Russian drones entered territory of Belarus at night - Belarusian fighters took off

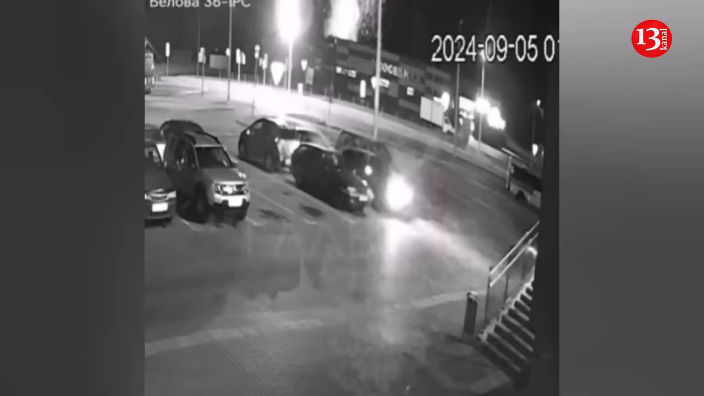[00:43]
at two o'clock in the morning belaruski gayan published a video showing one of the downed drones